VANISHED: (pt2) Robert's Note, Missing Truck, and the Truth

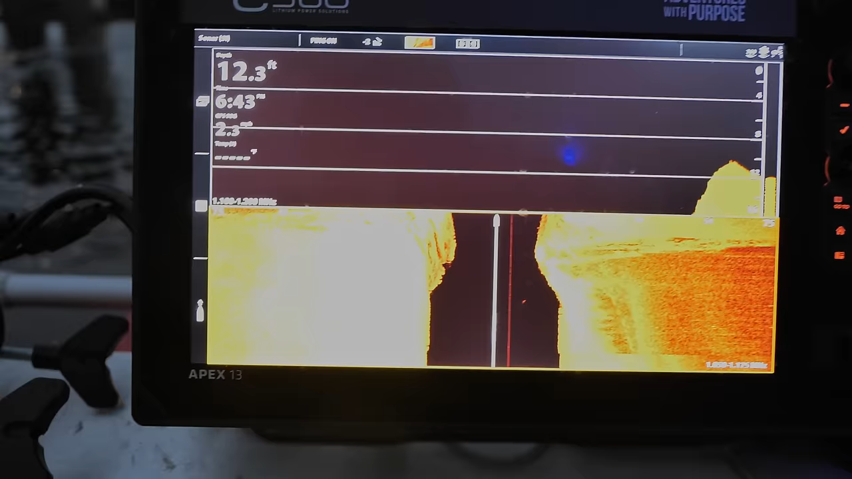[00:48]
On screen: depth 12.3 ft
We're starting our morning because it was late last night when we found this third one.
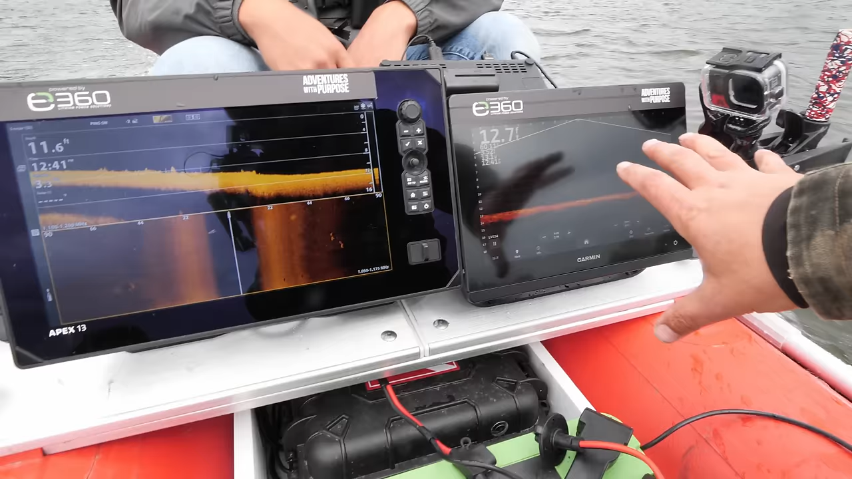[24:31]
As far as our sonar setup and what we're working with a side imaging here.
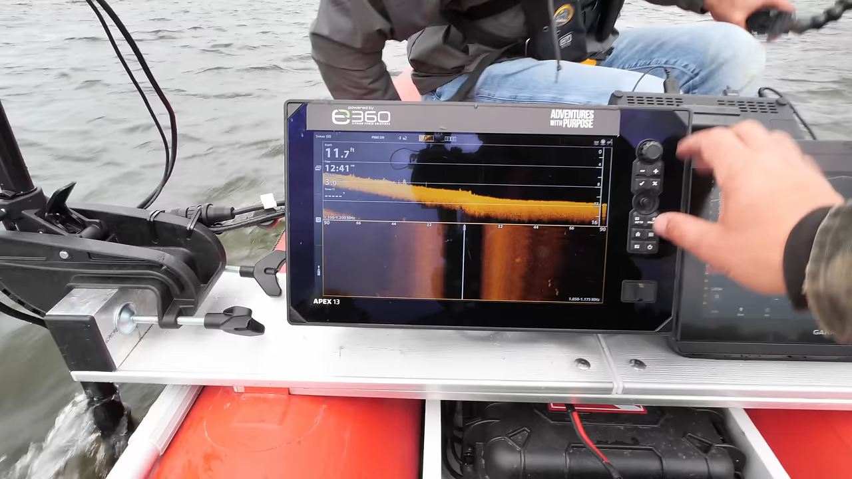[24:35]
On screen: depth 11.7 ft
We normally set to, what we do is we set to 75 normally, left and right of the boat. Anything that's black is water column. With the down imaging, same thing, anything that's black is water column. You kind of go off of the grid lines here to identify, you know, your number here, 11.5 feet,
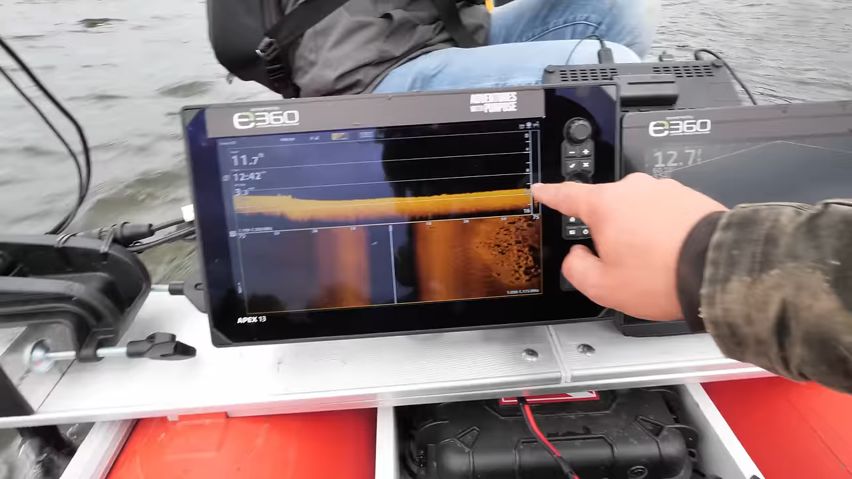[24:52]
is going to match up with 11.5 feet, is going to match up with roughly 11.5 feet. We have 18, 36, 54, and 75 right and left. This is a picture in time, so you know we can scan back and we can see what we've gone over on either one of these.
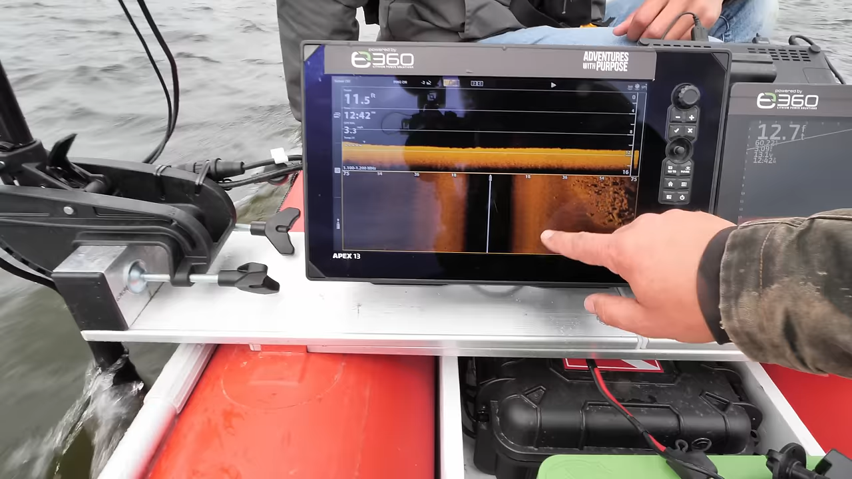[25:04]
Whereas this one here is live.
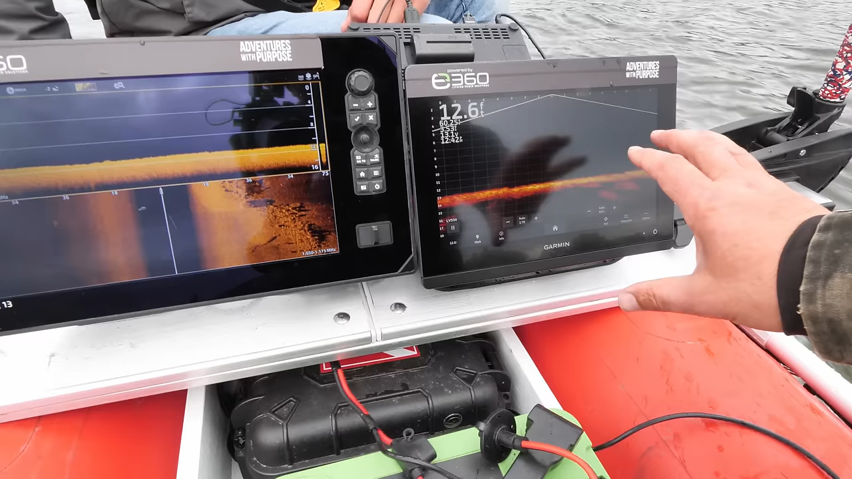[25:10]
This is from Garmin, so it's a live scope. We can actually see what's happening in real time. So as a fish swims by, you'll be able to see a fish swim by.
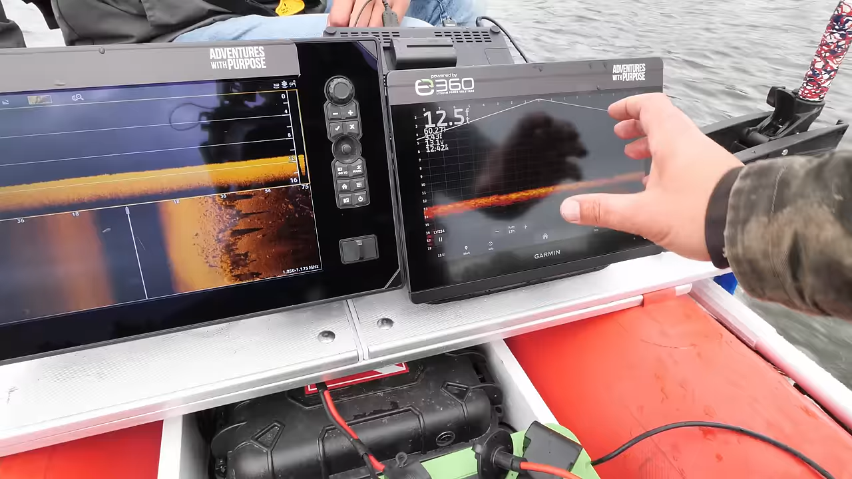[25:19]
We really use this one, especially when we're over the top of a target, to really go around it and identify it. That way we're getting everything. Not just a picture in time, but real-time information.
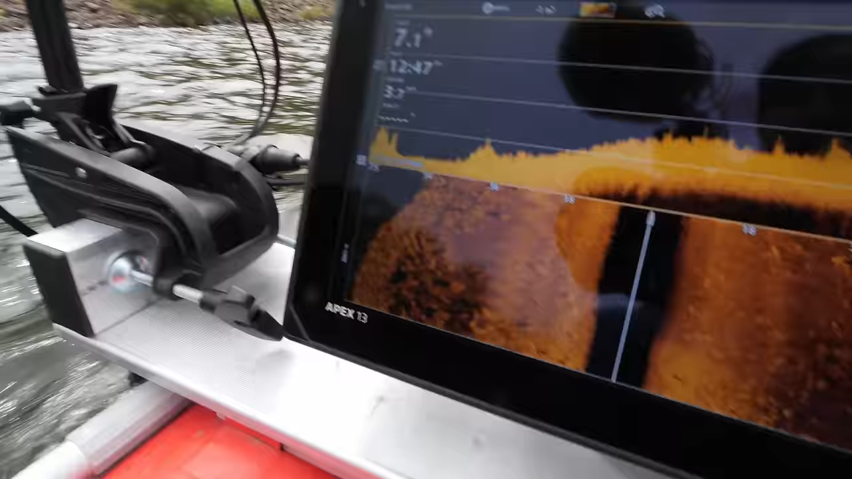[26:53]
You can see the larger rocks here. You can see the different weeds and brush underneath. And something over there, but that's not big enough.
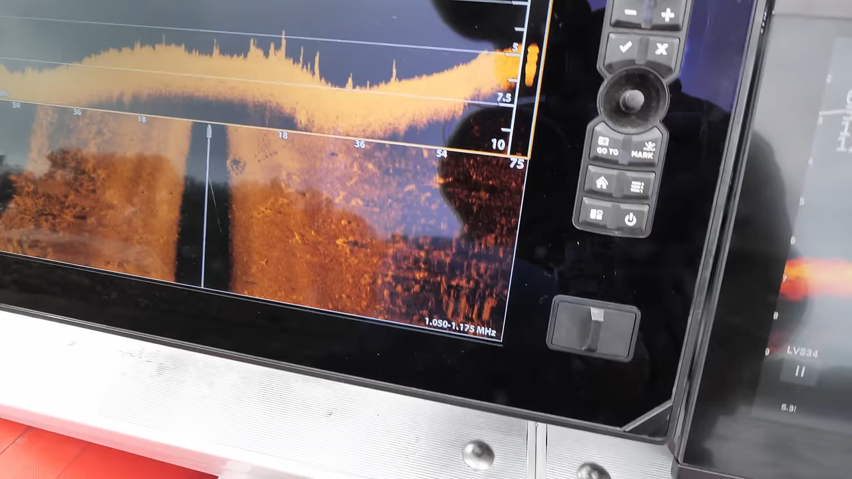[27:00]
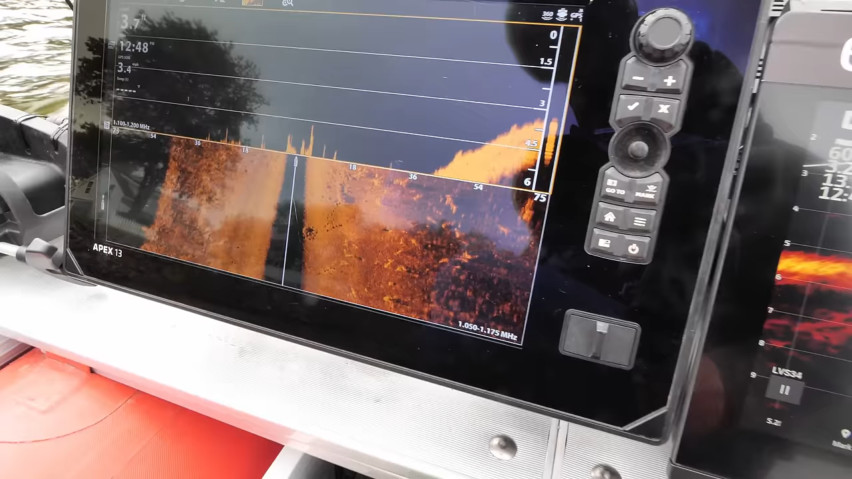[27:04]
Now it's coming up, now it's too shallow again.
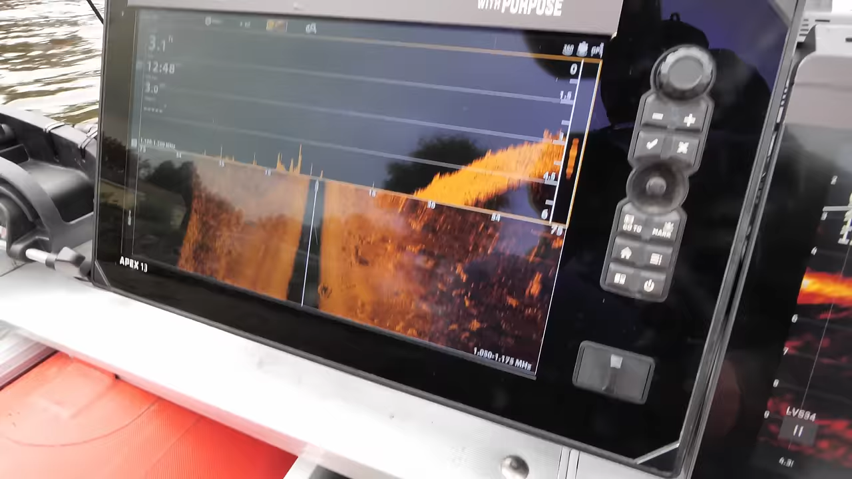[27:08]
But we'll take it over to the left over there of the boat ramp and see if we can identify anything over there,